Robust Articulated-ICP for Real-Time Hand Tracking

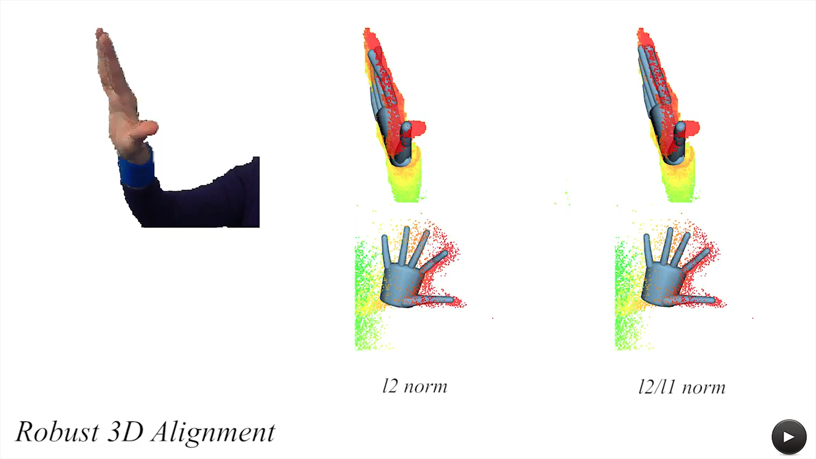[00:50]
our system achieves high-quality tracking even in the presence of substantial noise.
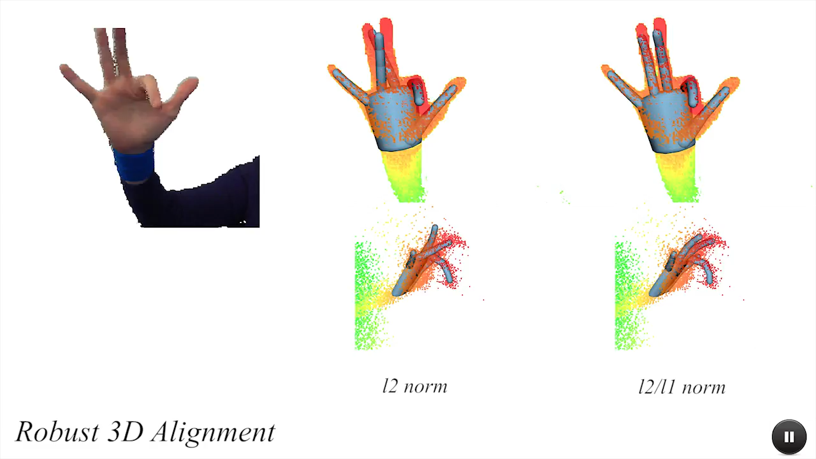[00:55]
To specifically handle occlusion,
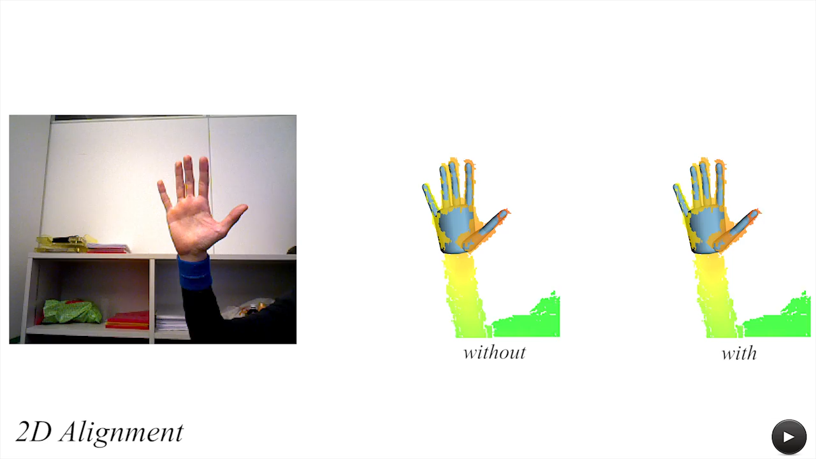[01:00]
we employ an additional 2D registration energy to ensure that the model is placed within the sensor visual hull.
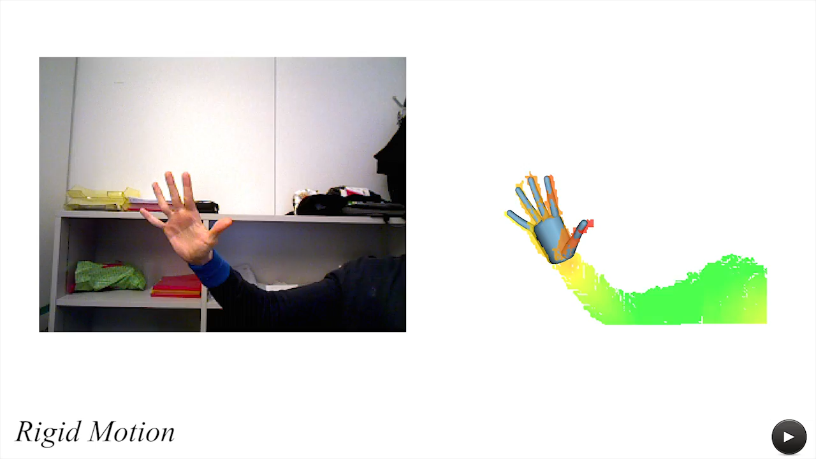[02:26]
Also note how coupling of rigid and articulated motion is well handled by our optimization.
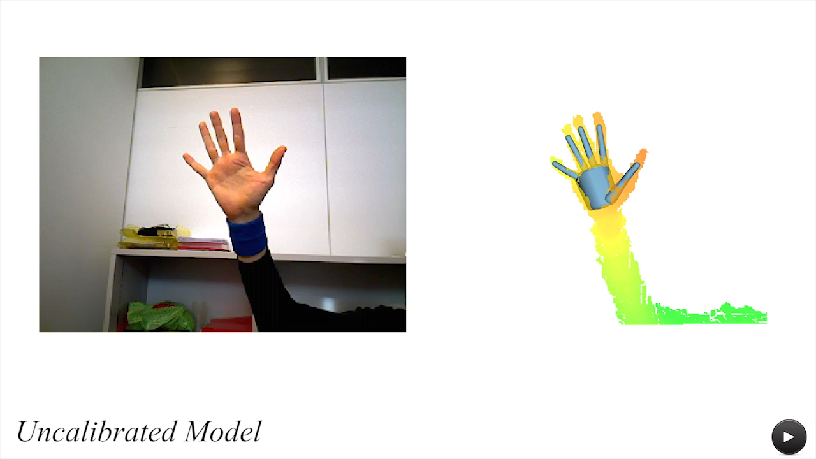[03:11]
Our algorithm relies on the presence of salient geometric features in the depth map.
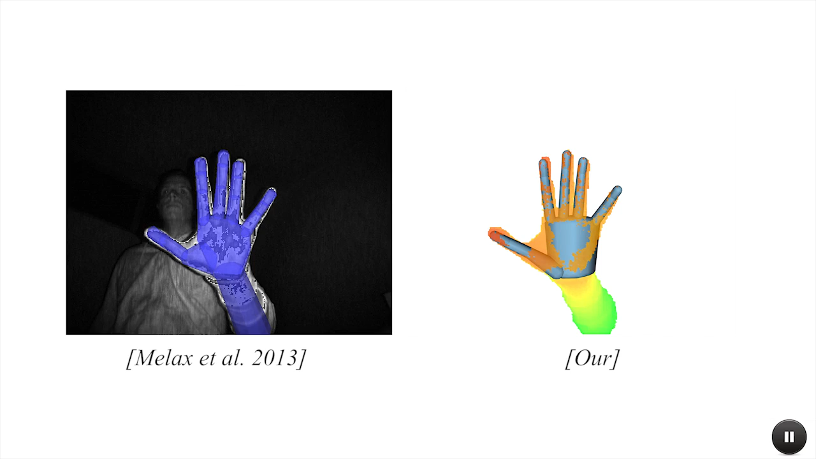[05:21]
We also compare our method to the work of Maalax and colleagues that, is an integral part of the Intel perceptual SDK.
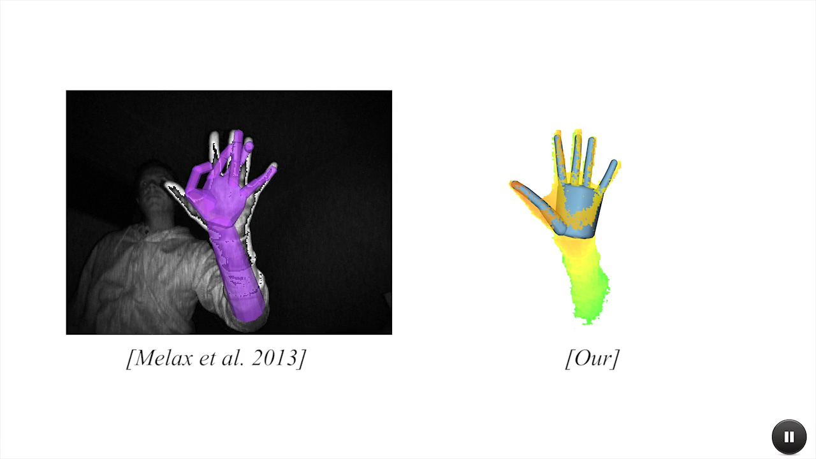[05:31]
While numerous heuristics help this algorithm to recover from frequent loss of tracking, our priors regularize the optimization allowing us to prevent this from happening.